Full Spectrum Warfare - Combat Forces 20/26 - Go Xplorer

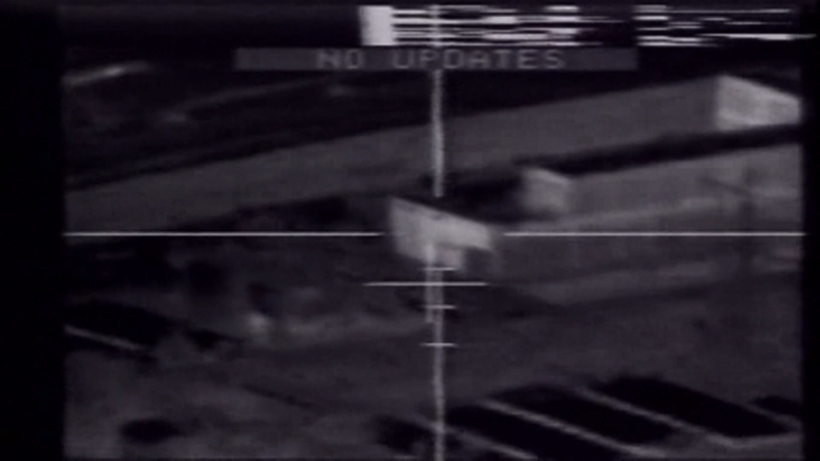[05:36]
Targeting systems using thermal imaging technology,
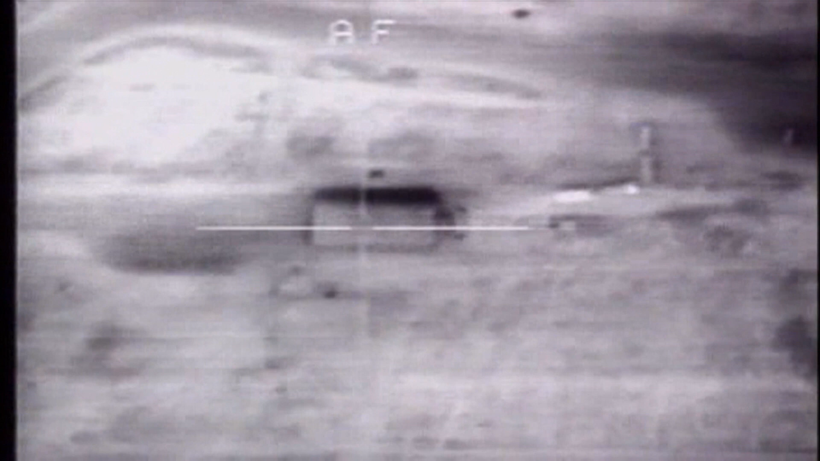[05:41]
such as FLIR,
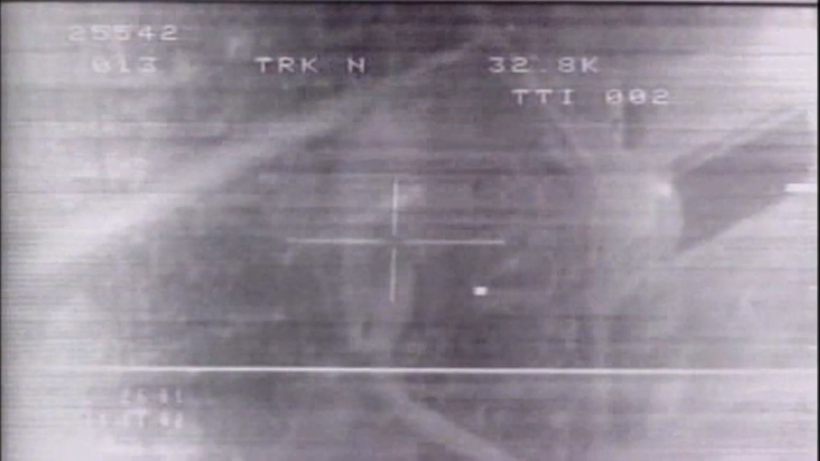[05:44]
were particularly important due to their ability to see through dense smoke,
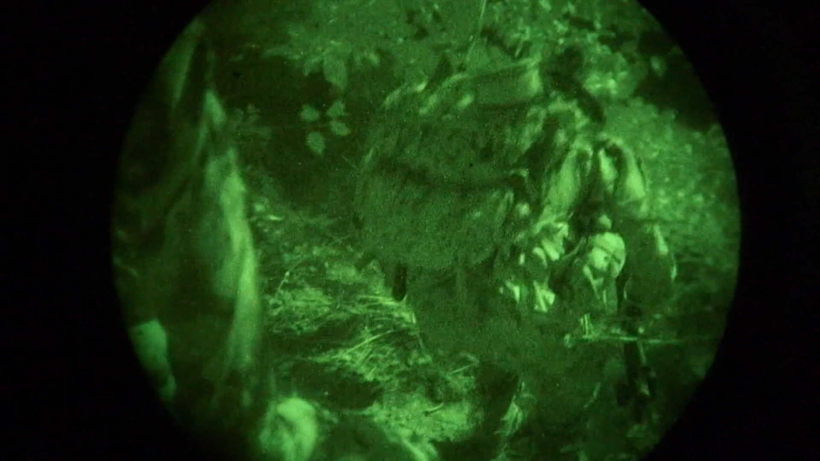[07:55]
Night vision devices and the specialized training that goes
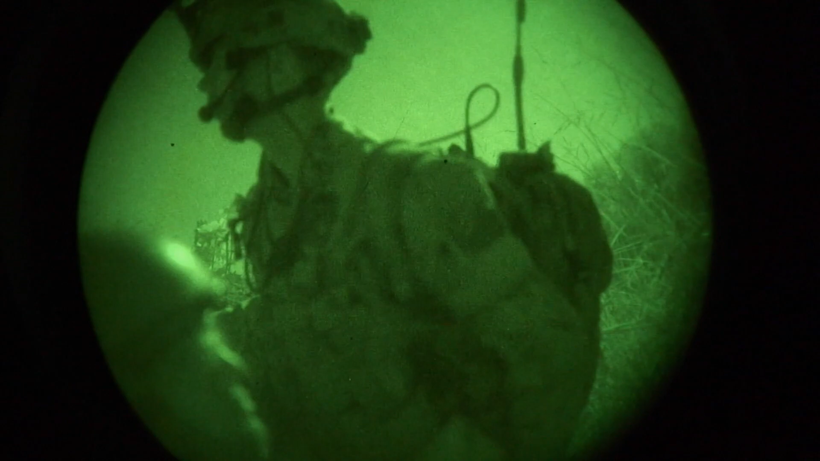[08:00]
with their
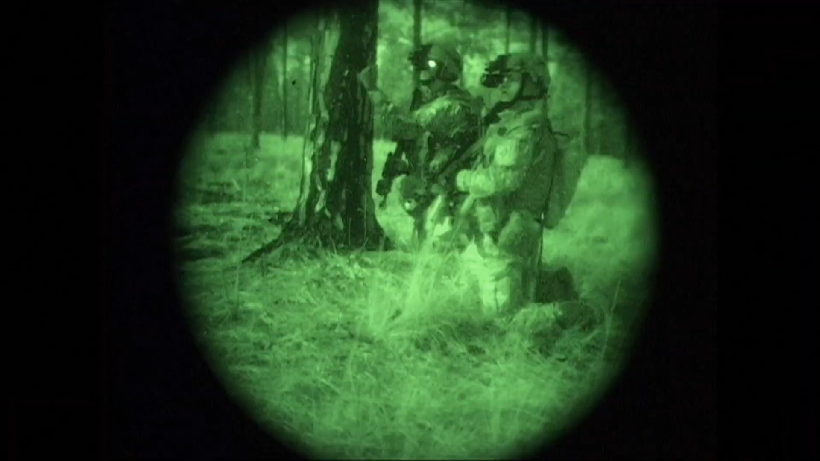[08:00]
use is helping coalition warriors to win battles.